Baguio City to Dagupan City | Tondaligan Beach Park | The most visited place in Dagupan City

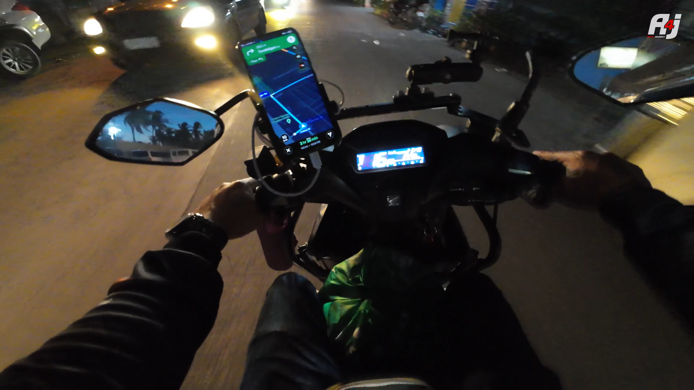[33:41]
Arayat So 3 hours and 26 minutes So malayo lang yung mahaba-haba ang biyahe pa Ang pabakbahin natin So yun, bali ang total na tinakbo pala natin Mula day 1 May 534.3 kilometers Hanggang dito sa Pangasinan Sa may dagupan Ayan So yun dahan sir
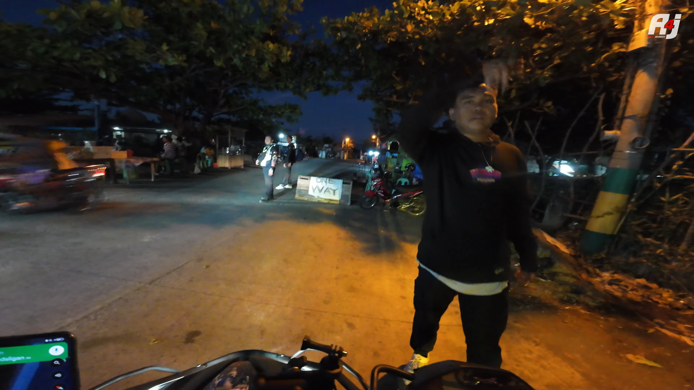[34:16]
One way po One way Saan po kami lulusat sir Diretso lang po tapos kaliwa Kaliwa ko
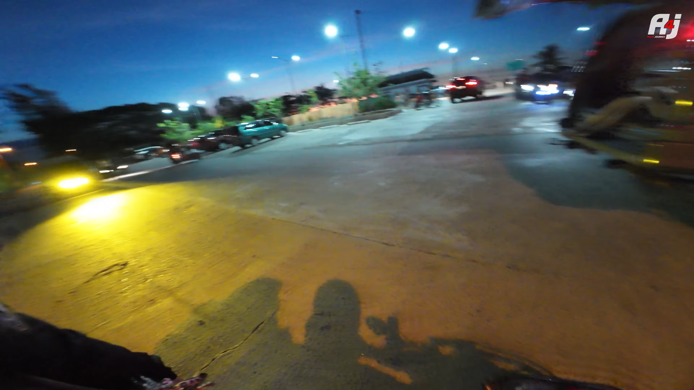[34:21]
Grabe naman yung traffic dito Sobrang haba